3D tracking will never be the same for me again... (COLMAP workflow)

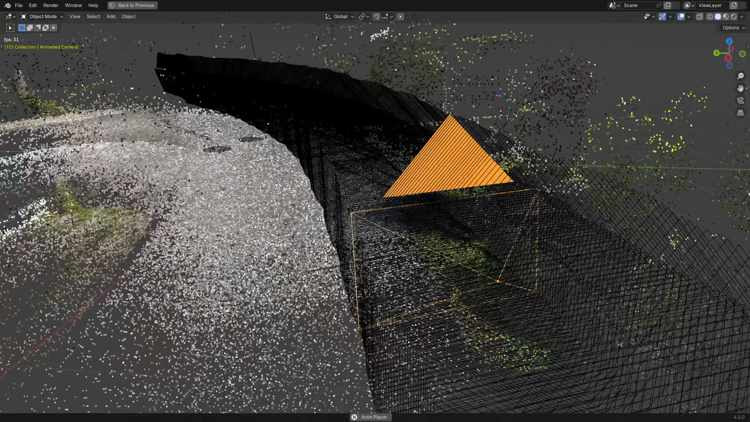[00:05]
This workflow is 100% hands-off. You simply place your footage in a folder,
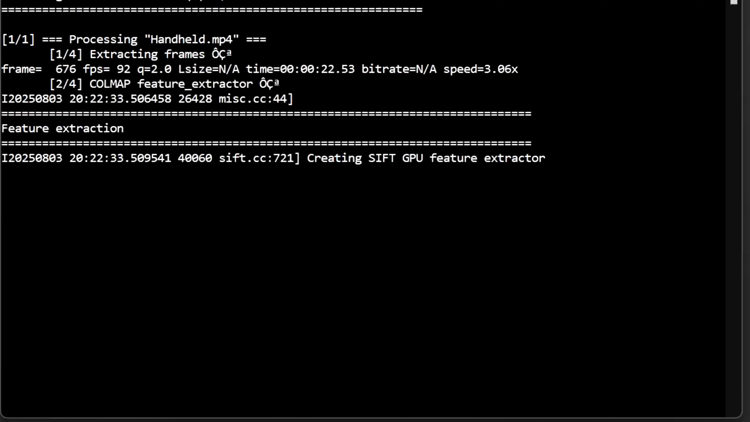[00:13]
you run the script, wait for a few minutes or hours,
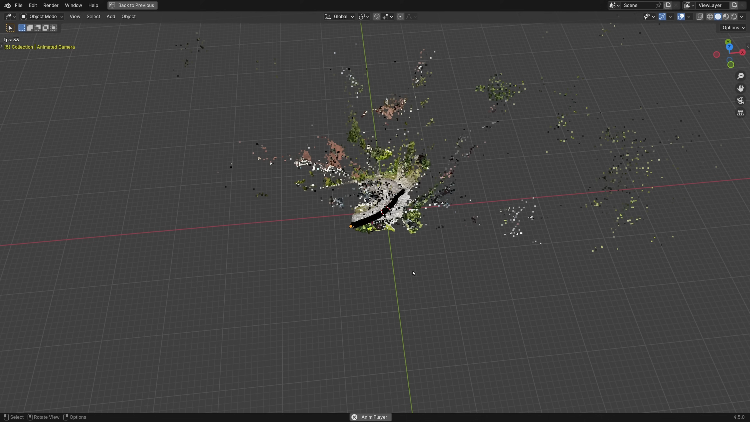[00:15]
and eventually you will, most likely,
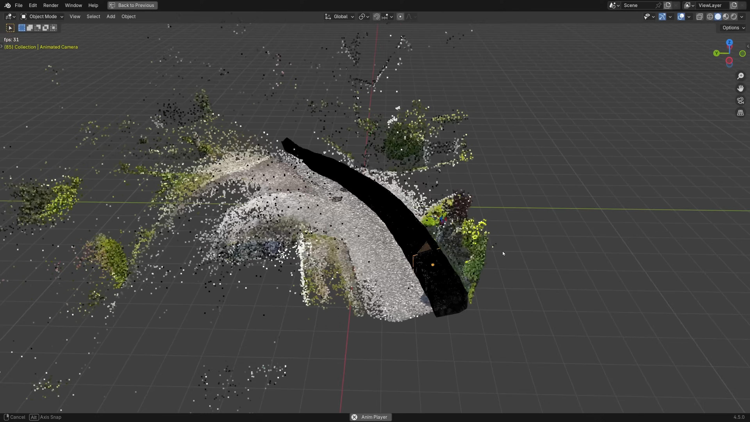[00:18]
get a fully automated, precise reconstruction of how the camera moved in 3D space when the footage was recorded.
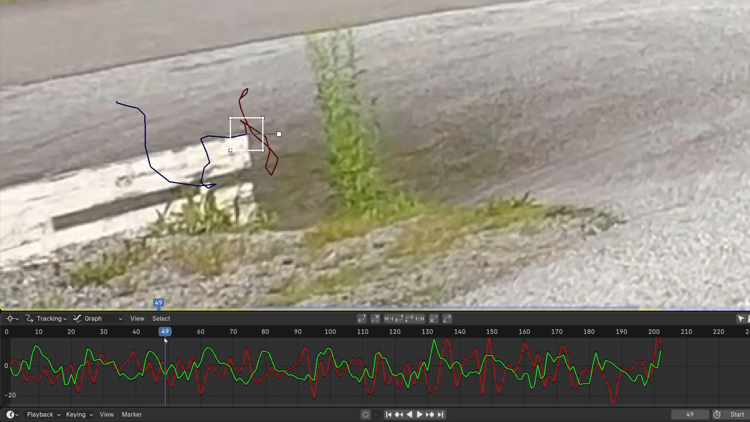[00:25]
And all of this is done without placing a single manual tracker,
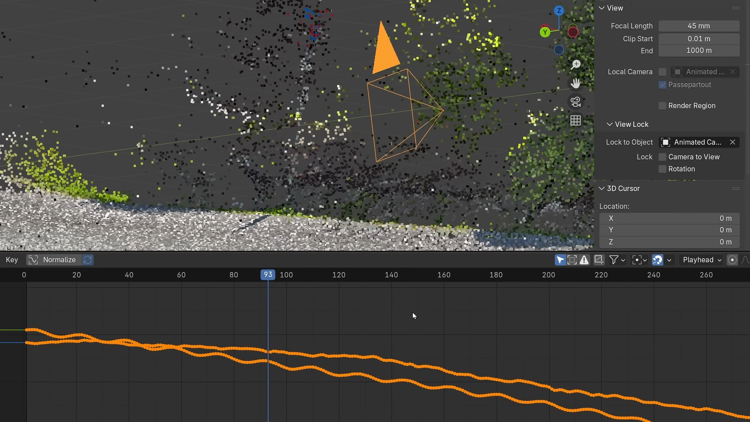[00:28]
without specifying any camera settings like focal length, aspect ratio, anything like that. You can just dump all your video files in the folder and it just works.
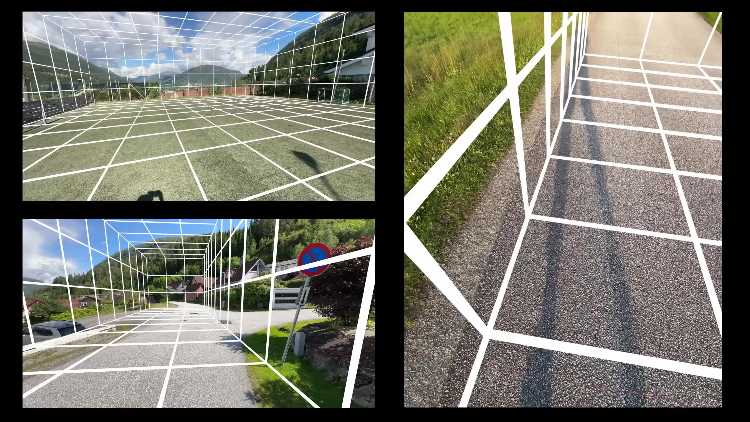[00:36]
Or 90% of the time, it works every time. Okay, so the trick here is to use photogrammetry.
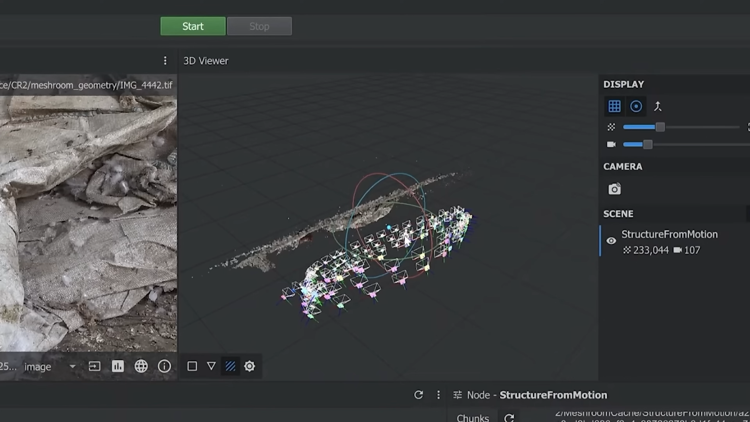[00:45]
You know when you take a bunch of pictures of an object from multiple angles,
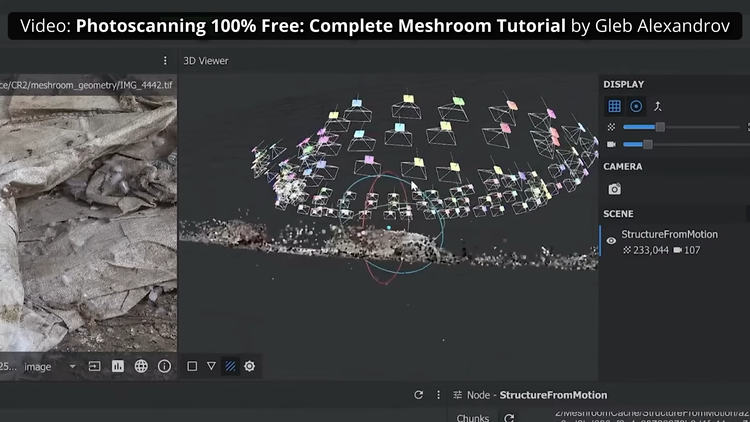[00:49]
and then there's an algorithm that reconstructs the footage into a 3D model?
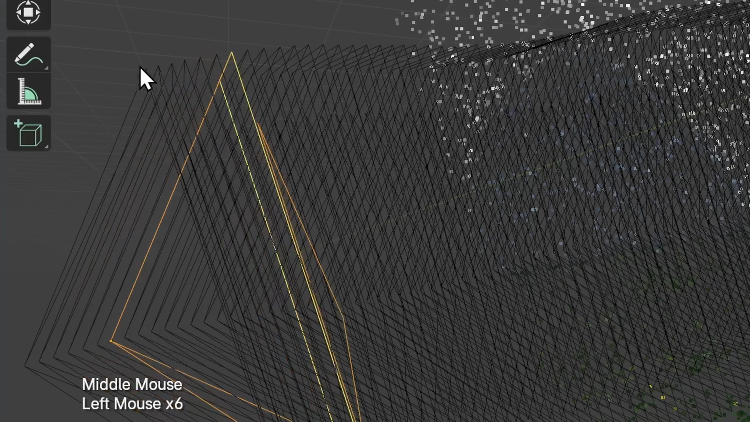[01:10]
So it creates this animated camera that goes through the exact locations of all the photogrammetry cameras.
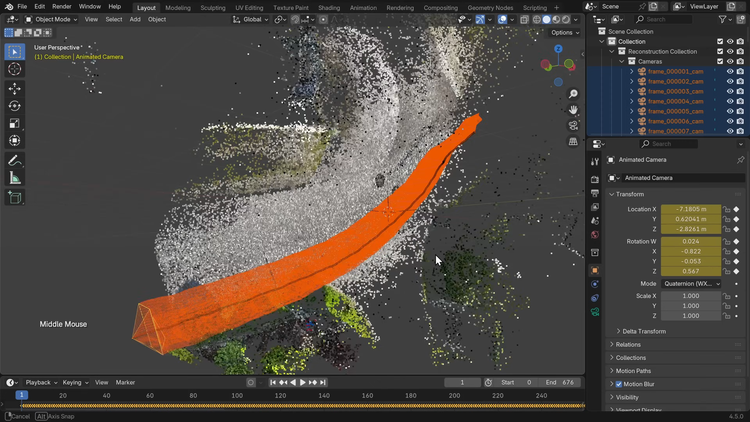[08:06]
Look at that. This is so cool.
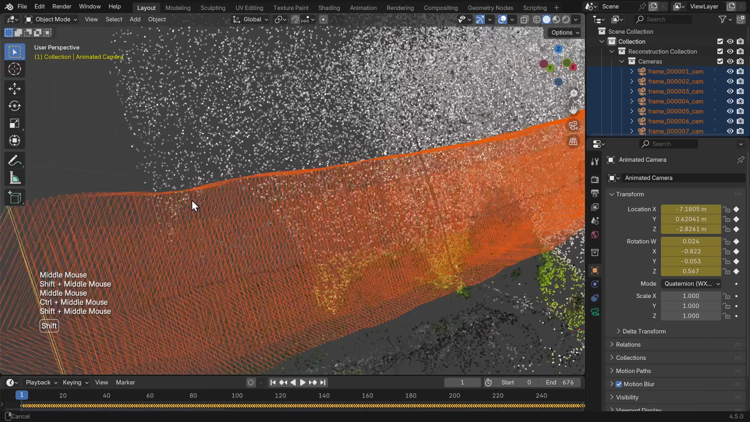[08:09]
Now you can see that we have every single camera here. Every frame has its own camera.
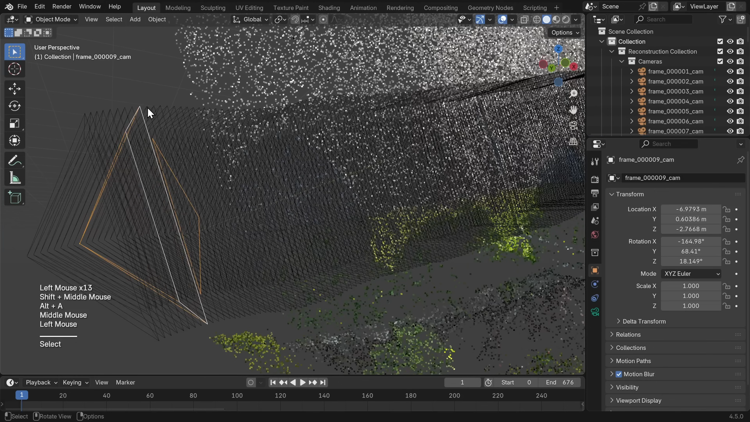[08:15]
And what's even cooler is that if you hide all these cameras here, clicking this eye icon. Look at that. There is an animated camera.
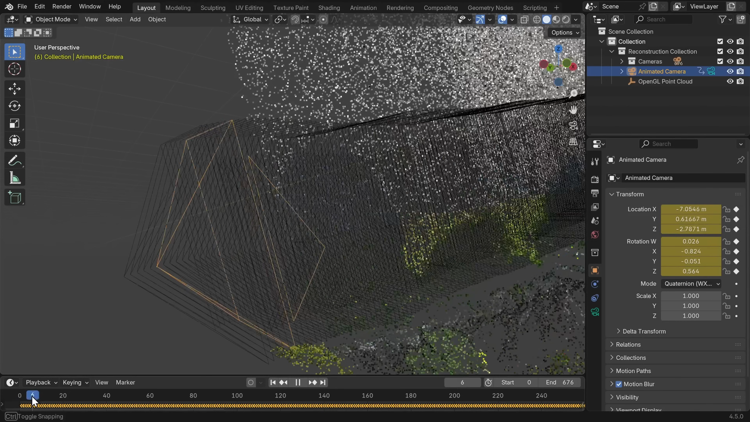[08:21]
This camera goes through the position of all the still images. So if we select this animated camera, you can go View, Cameras, Set Active Object As Camera.
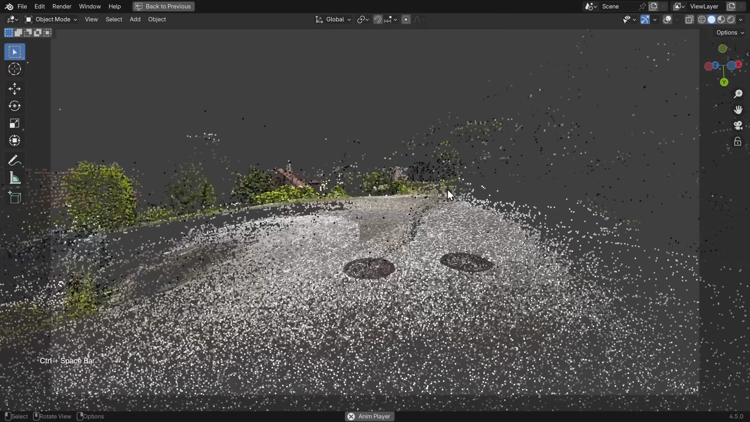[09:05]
That's so trippy. You can even see the car tires. Look at that.
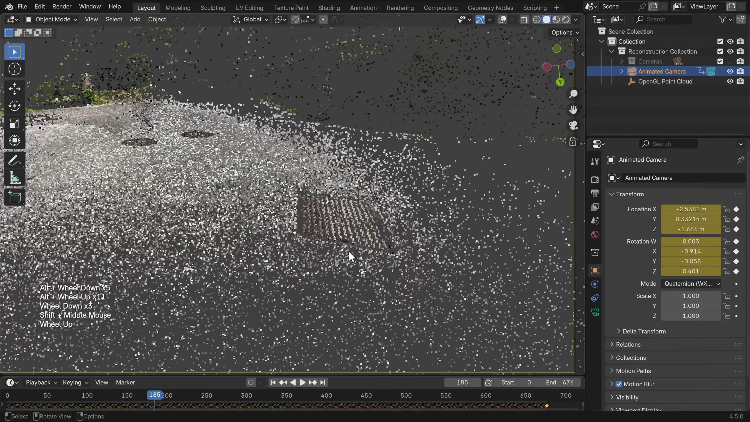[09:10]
You can see like the patterns of this manhole cover.
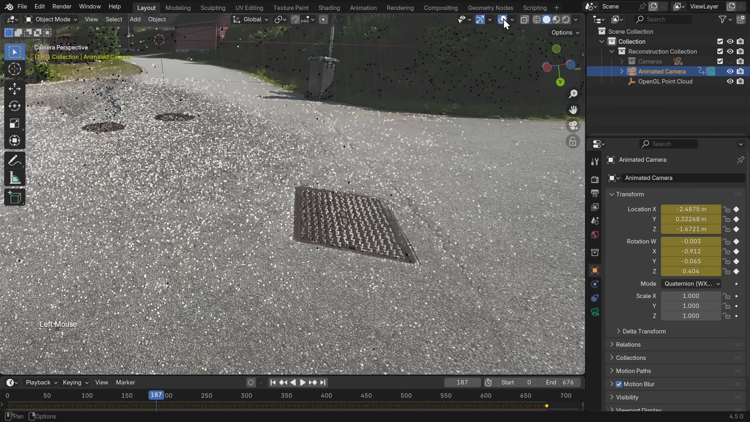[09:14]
So if I enable the video and disable the point cloud.
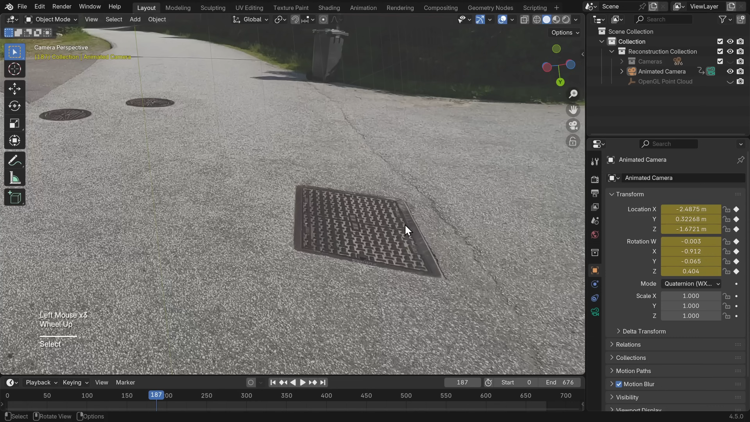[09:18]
It's these square patterns.
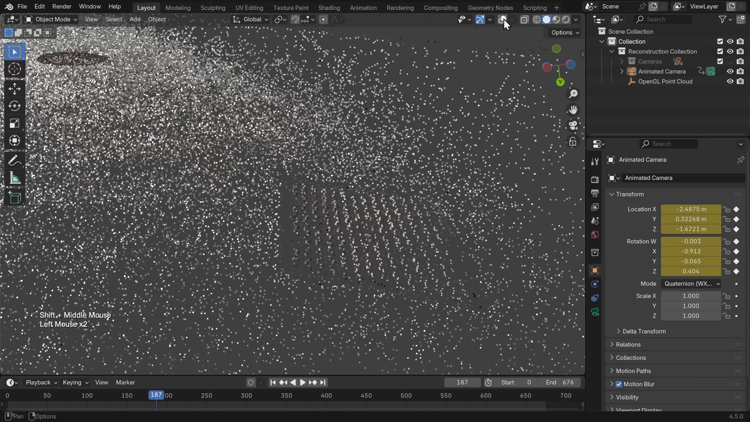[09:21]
And then the point cloud lines up like that. But you might notice if you try to press play that this video is lagging quite a lot. Especially if you go to somewhere you haven't been before.